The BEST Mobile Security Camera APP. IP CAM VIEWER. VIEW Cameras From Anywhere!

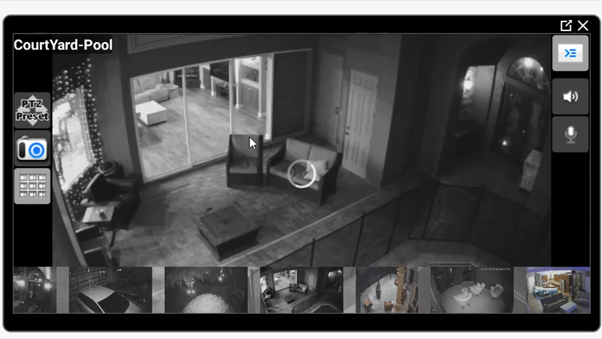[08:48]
This is my pull area. I can click on pan and tilt.
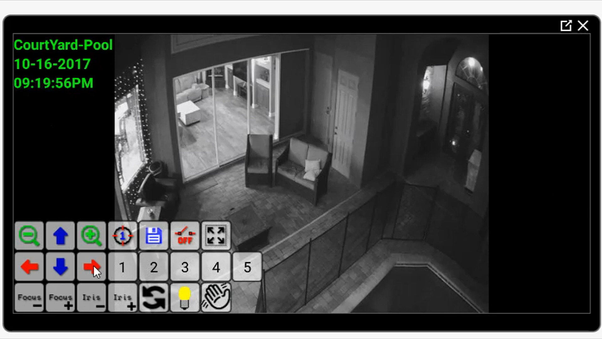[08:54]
And that's my pull right there. It's nighttime so I can't really get a good view. That's the in-law suite. That's where my dad's living right now.
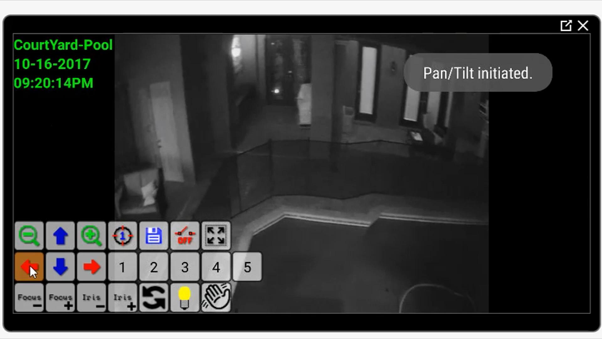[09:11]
And so we keep a close eye on him. And if you click on that screen, you can go to back to your multicam view. And then if you click on down arrow, go here to the scrollable view again. And you can scroll through. Here's live view of the garage.
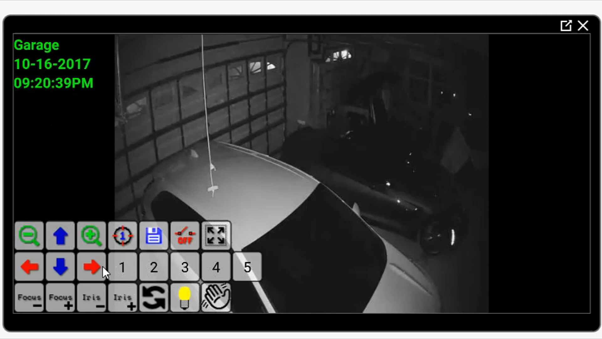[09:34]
I click on that. And I can look around the garage. Check on my Corvette. And the Massimo UTV. And our motorcycle's there.
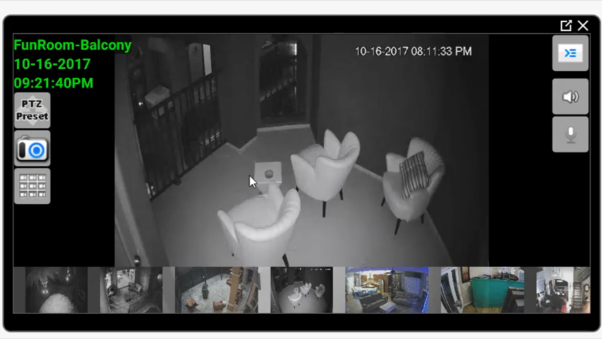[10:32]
And here's our living room kitchen area. So, I'll show you where I'm at right now.
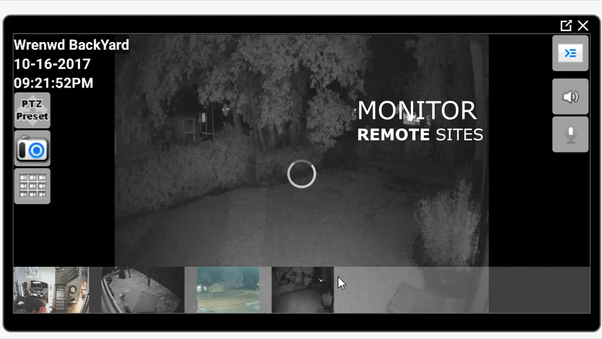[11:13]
And this is the rental property in the backyard. So, like I told you, it doesn't have to be on site within your router or whatever. As long as you know the IP address for your IP cameras, you can plug them right into this app. And I've got presets for these too.
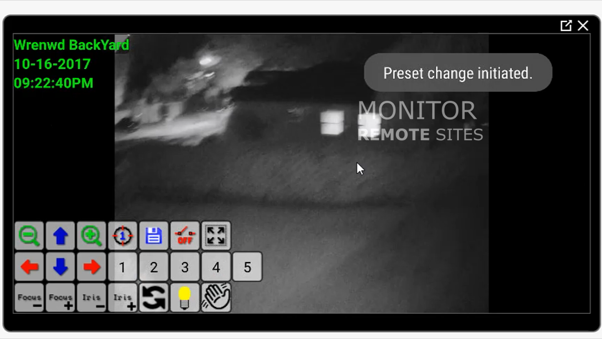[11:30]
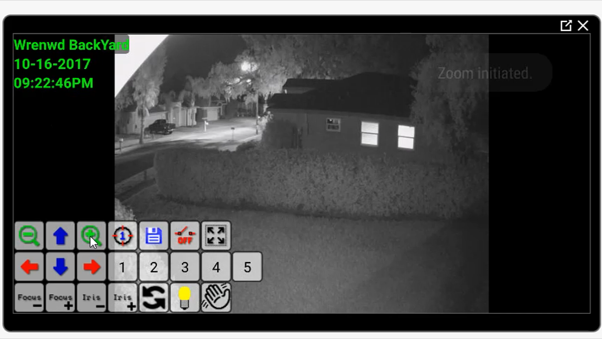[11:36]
And you can function them the exact same way as the ones that are right on your property going right through your router.